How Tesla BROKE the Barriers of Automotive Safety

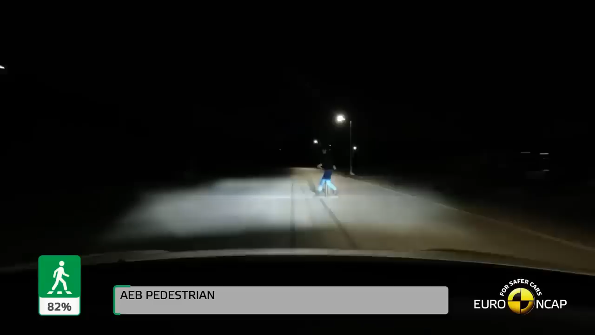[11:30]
and perform a number of driving tasks automatically, such as braking to avoid hitting pedestrians.